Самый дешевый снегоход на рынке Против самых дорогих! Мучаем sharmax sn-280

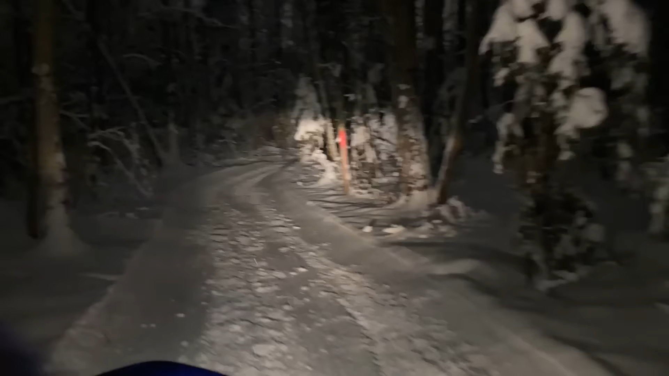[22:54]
Сейчас едем с ближним светом. Более чем достаточно. Более чем достаточно. Все отлично видно.